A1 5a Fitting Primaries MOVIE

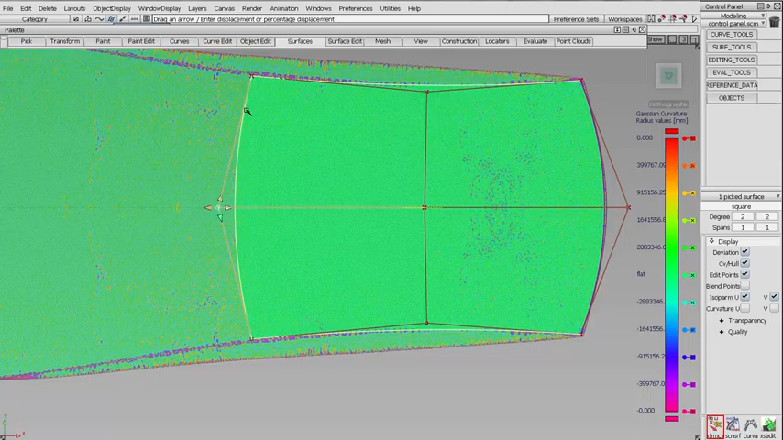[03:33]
So we have arc shaped, straight and arc shaped. Now we could come in here and get a little closer.
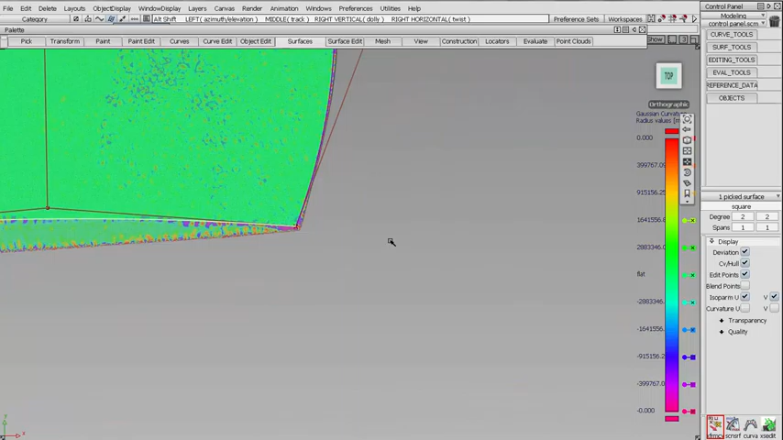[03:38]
So we might take this point and stretch him back here a little bit.
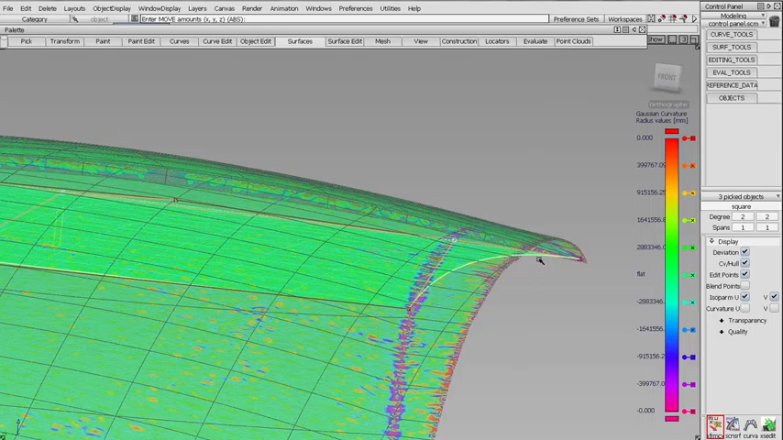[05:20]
I'm going to move this straight up until it kind of, I don't want to say zeroes out, but until we can get this looking like we're kind of on this scan.
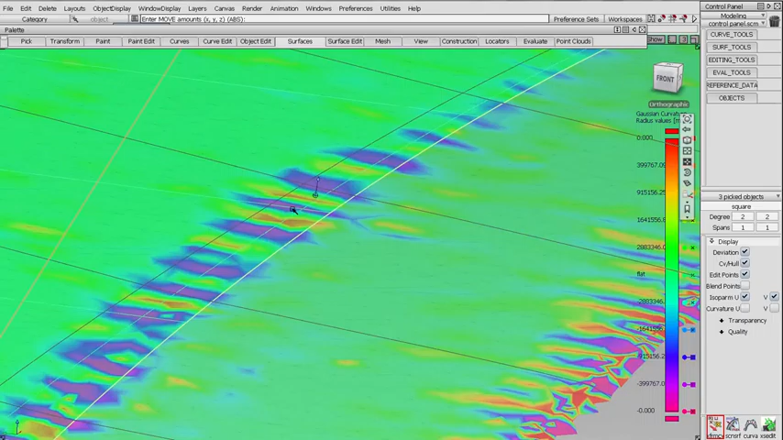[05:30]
So a couple of things here that will make this a little easier.
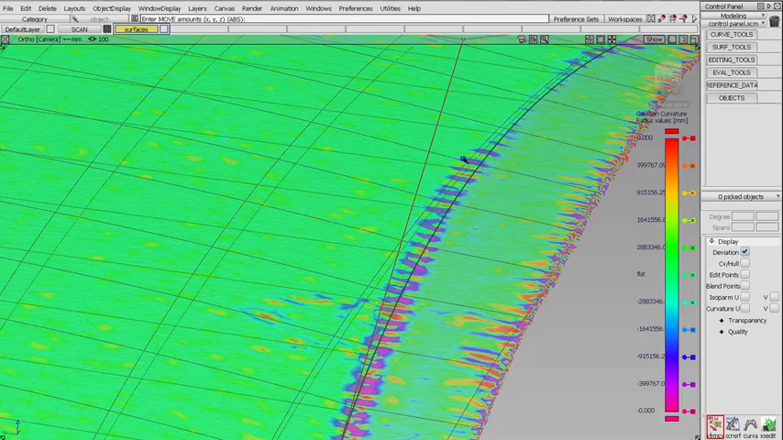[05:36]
I'm going to turn my palette off for a second and I'd like to show you about the cross sections.
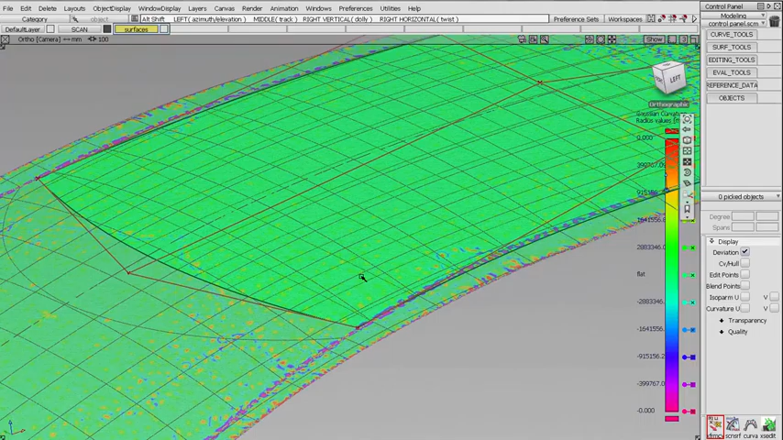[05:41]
So right here, it's kind of hard to tell the difference between these two cross sections. So I'm going to make the color of this one maybe burgundy.
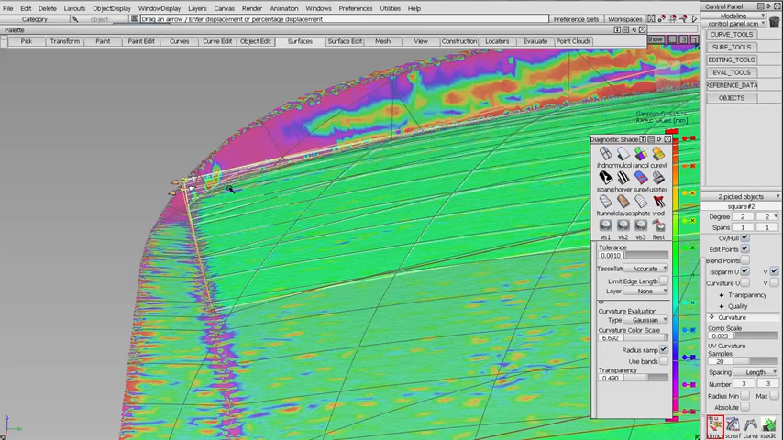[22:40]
and follow down that trough right there. Now, we're just getting these surfaces close. You don't have to worry about, you know, being perfect. Alright?